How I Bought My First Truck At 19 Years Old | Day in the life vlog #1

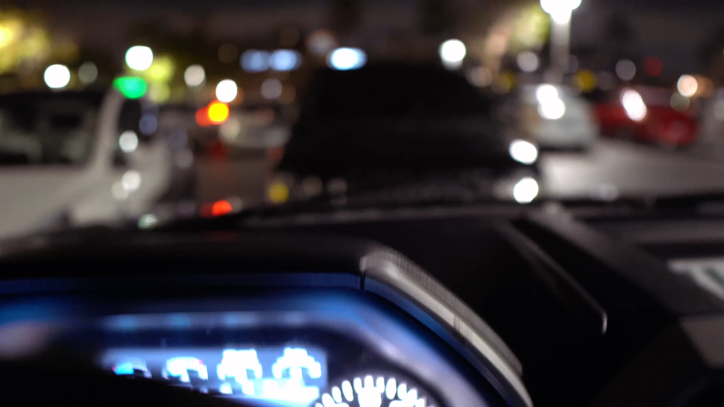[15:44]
forward there's a range rover right there right and then i can't pull up wait oh wait is he gonna move is he gonna move